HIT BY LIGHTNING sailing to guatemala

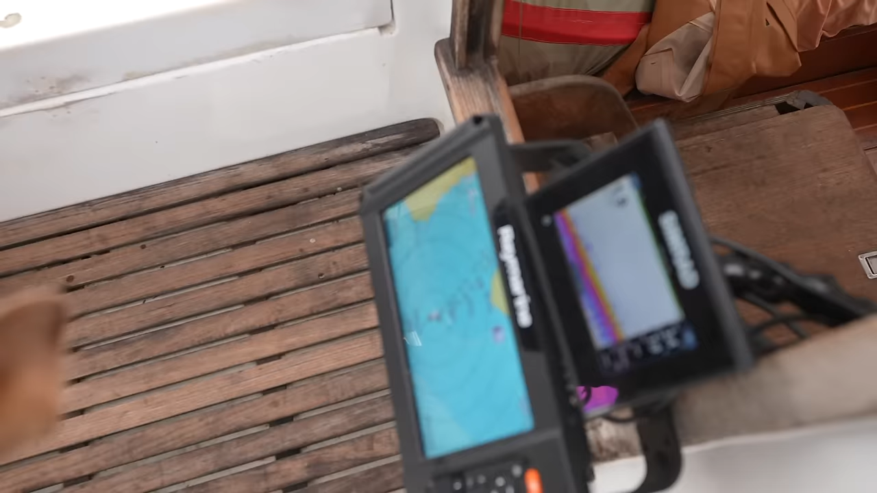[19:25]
we have 2 meters on our depth sounder right now, and our depth sounder means that we have 2.5 now here.
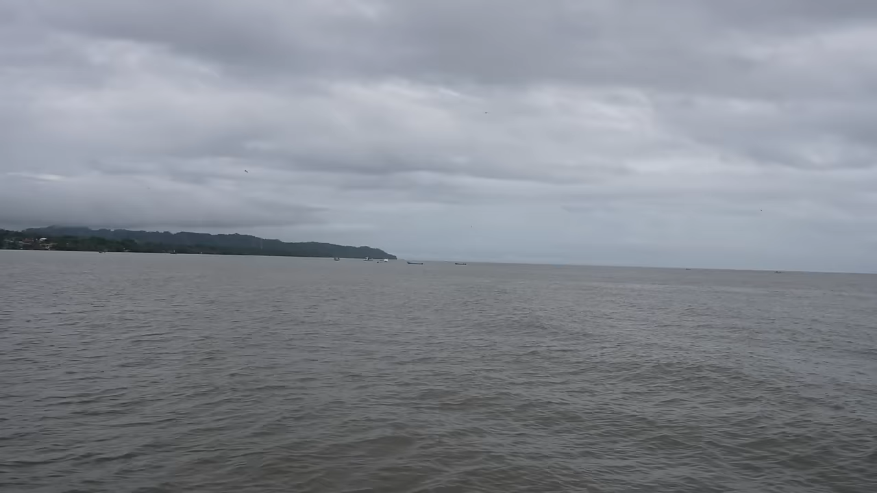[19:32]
And then it got really shallow.
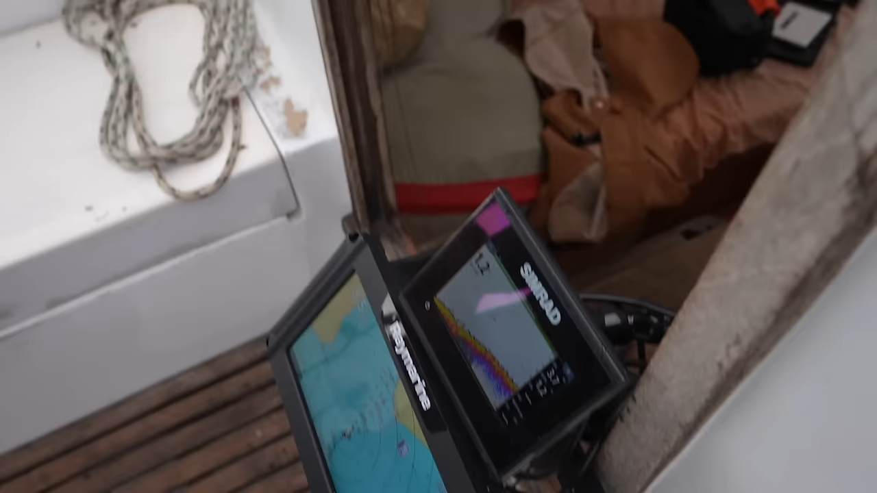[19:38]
Less than a couple of inches under our keel type shallow, but we kept on moving forward.
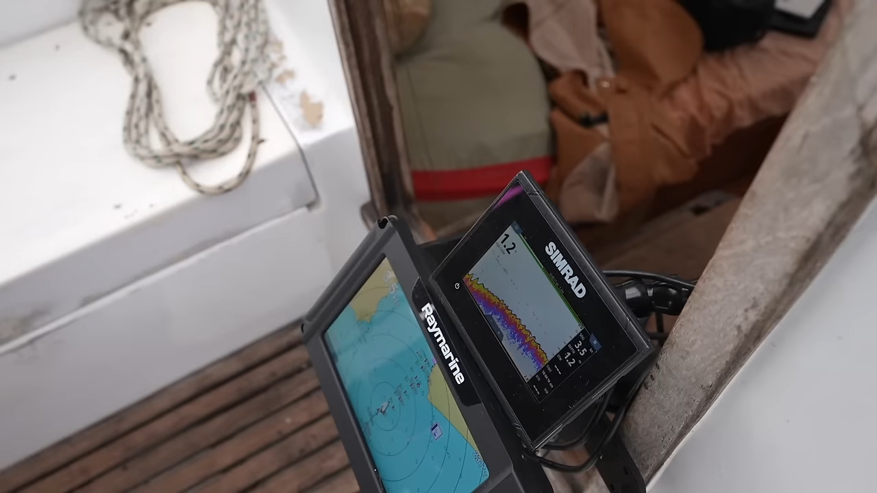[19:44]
There were a few scary shallow moments here and there, but we followed our track from several years earlier until we dropped anchor right in front of the old hotel.